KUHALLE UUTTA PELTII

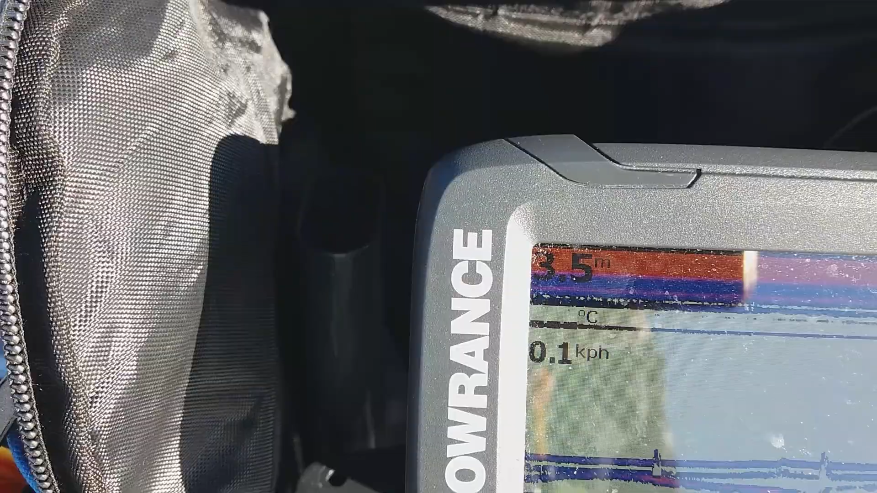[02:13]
Siellä se menee pilkin alla, mutta ei mitään tapahdu. Kauhea kamppailukko. Nyt tuota tulee yhä.